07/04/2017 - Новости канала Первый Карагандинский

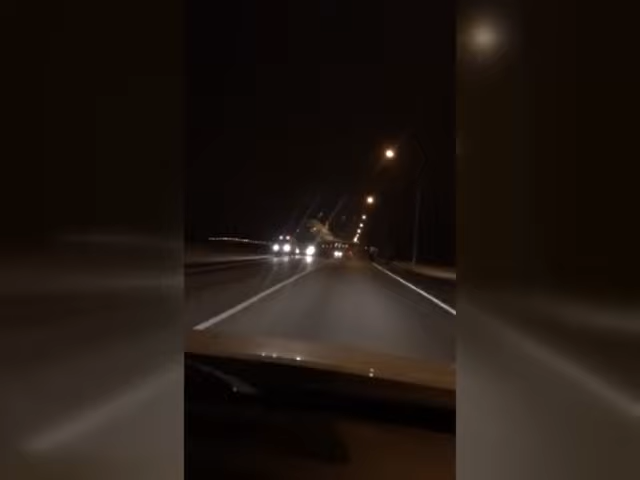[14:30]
Эти кадры были сделаны в феврале. По дороге везли списанный самолет Ту-154. Как оказалось позже, воздушное судно приобрел карагандинский предприниматель Денис Животовский.